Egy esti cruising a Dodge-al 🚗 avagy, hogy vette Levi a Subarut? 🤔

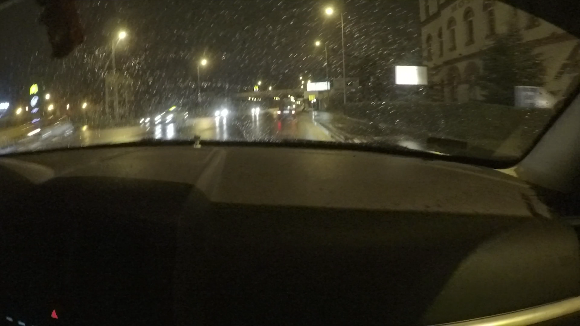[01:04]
Megyünk gyorsuláson a kész. Ennyi. Hogy megnézzük, hogy ilyen időben. Hogy csapulnak be az autó. Igen. Há. És pihenesze át, mert lesz egy új.
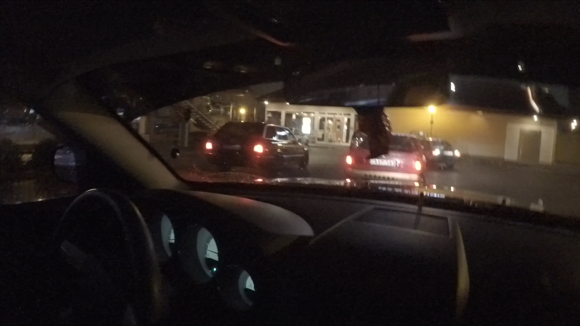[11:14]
GTI motorújfájú. Azt nem mondod. Itt a szubarút. Nézd. Ott áll. Itt a szubarút.
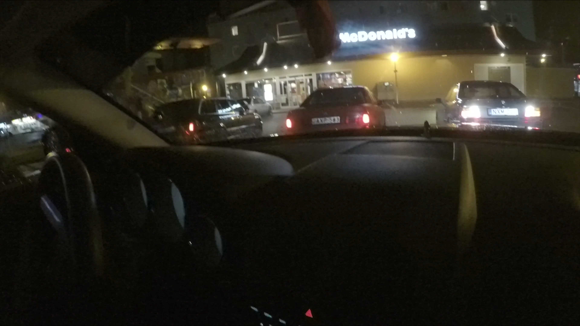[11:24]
Vedd is meg. Jó. Most? Ebből? Levi ne égesd ki.
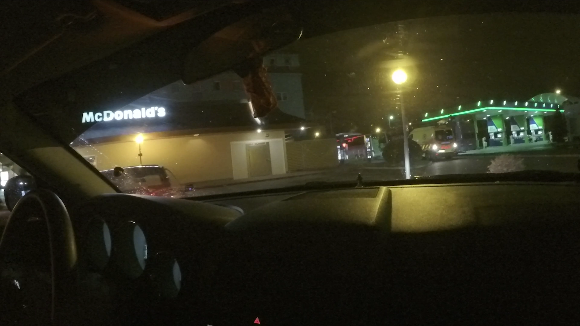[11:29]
De ez nem az. Nem.
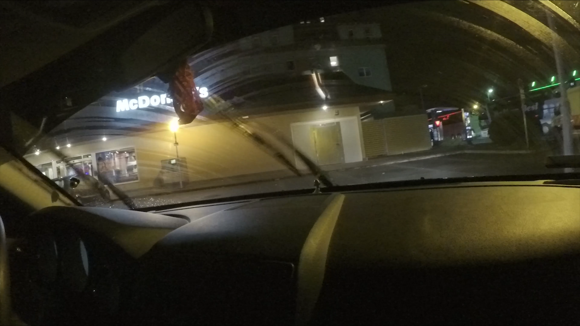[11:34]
Ez nem az. Ez nem az.